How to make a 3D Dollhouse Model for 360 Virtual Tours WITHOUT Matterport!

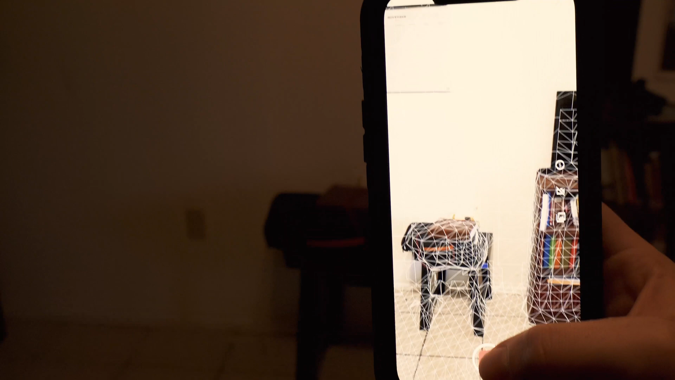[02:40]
but I hope it can give you some insight into how you could create your own interactive
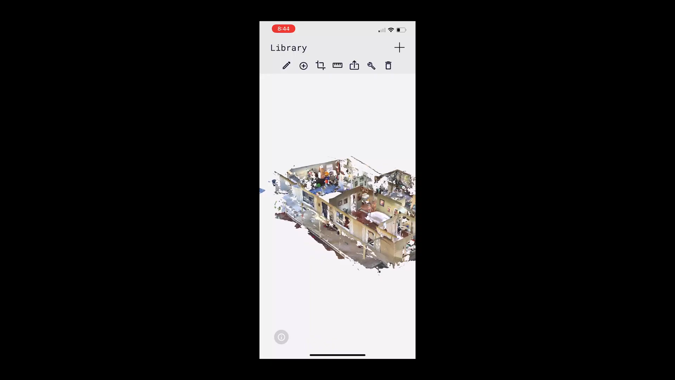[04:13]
So it's incredibly accurate and it's really awesome to see the different things it's able to do.
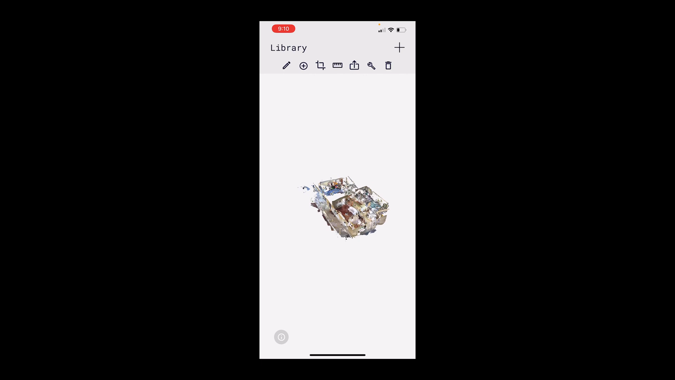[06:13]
You can see in this model right, right here of my garage, how good of a job it did with all the objects in that garage.
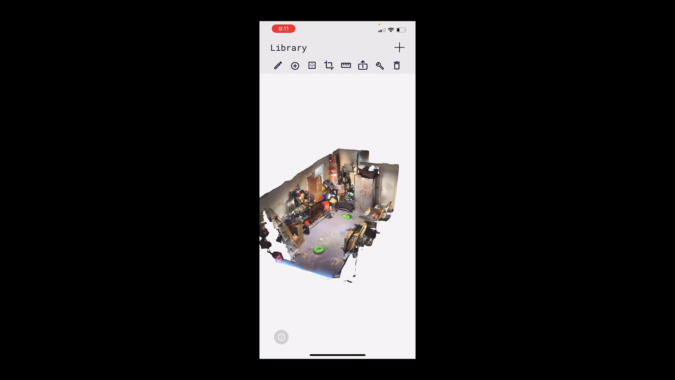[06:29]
Um, super accurate and going room to room, it captures every single detail, which is incredible.
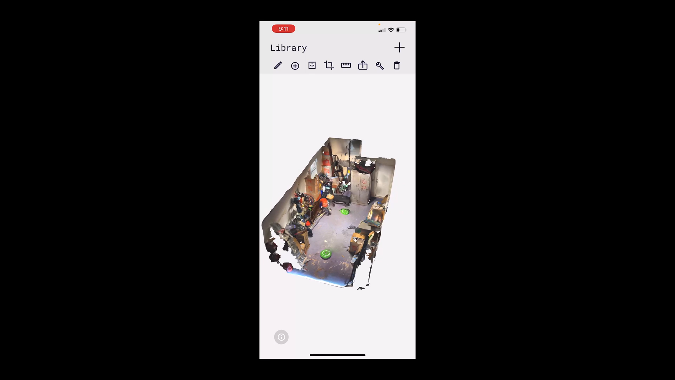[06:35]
Uh, one of the things I do, do before, do, do.
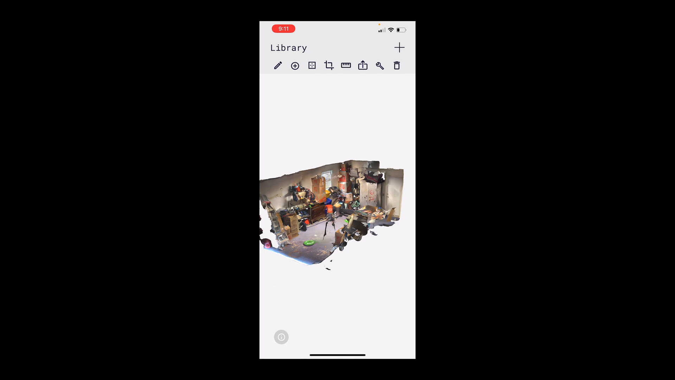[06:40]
One of the things I do before I export to Sketchfab, which, again, you would have to create an account with, uh, is I will crop out the ceiling.
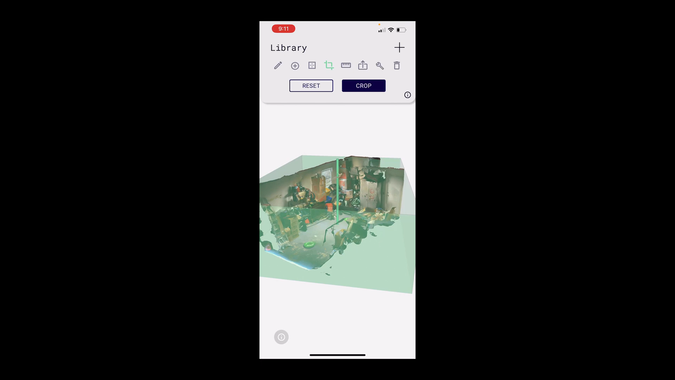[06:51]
Uh, so here you can see there's a crop tool. All I'll do is I'll drop this down right before the ceiling.
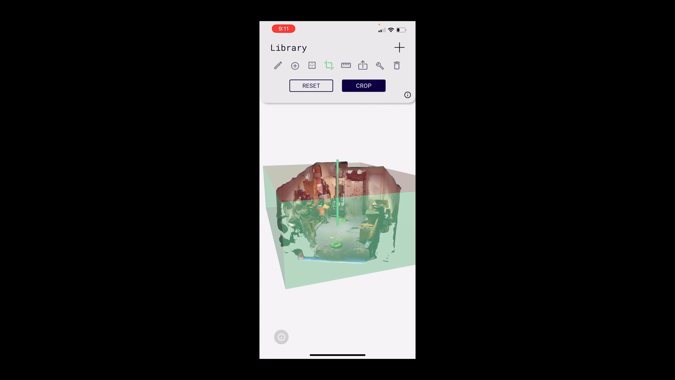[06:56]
That way, when it starts in Sketchfab, uh, you wouldn't get that one-sided viewer.
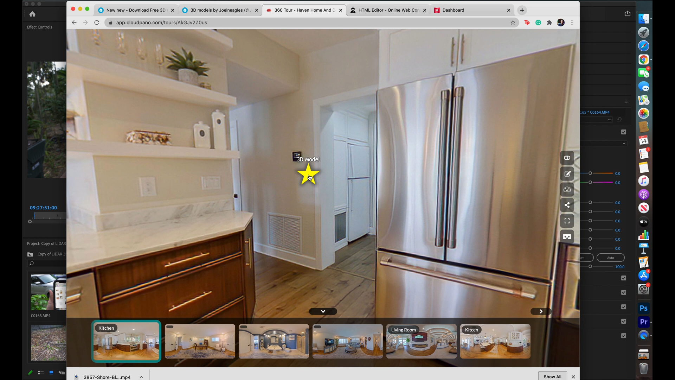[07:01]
Um, and you wouldn't have to switch over from two-sided, to two-sided view, uh, if that makes sense.
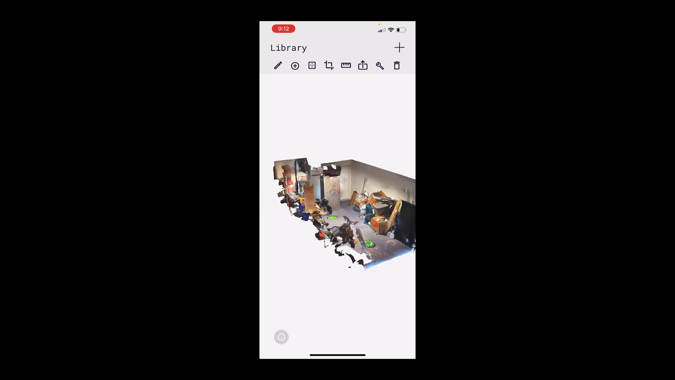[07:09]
Uh, and one of the things, when I did the entire house, I did the roof as well.
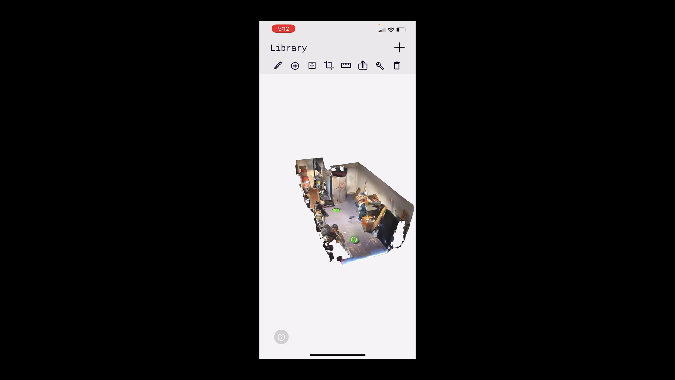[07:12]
I couldn't figure out in Sketchfab how to see through the roof, uh, so I actually went back into the Polycam app and cropped out the roof, uh,
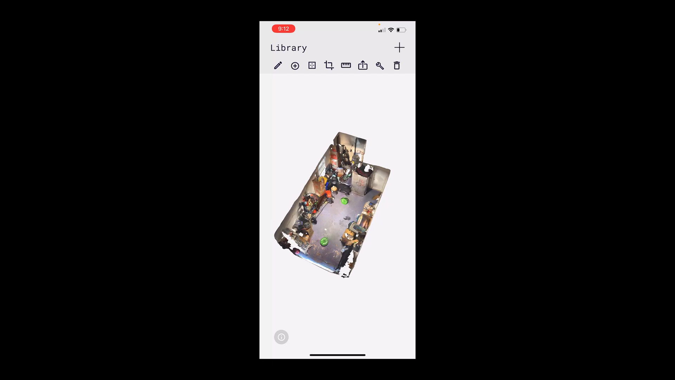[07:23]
just so you could see, uh, through in a, in a dollhouse view, uh, which is pretty cool.
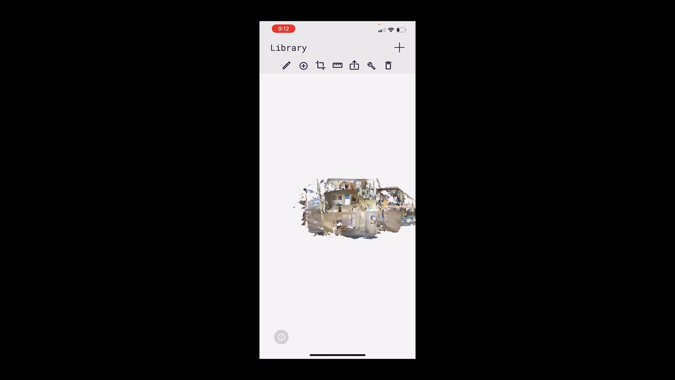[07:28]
So, say you're completely done with your model. Uh, you scan the whole house, and you're ready to export.
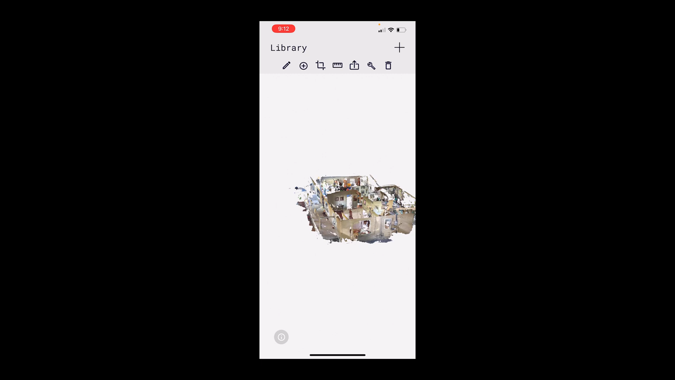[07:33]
All you do is press this button right here, and you can upload straight to your Sketchfab account, which, if it's not already linked and you haven't created it, you can either do that before or after.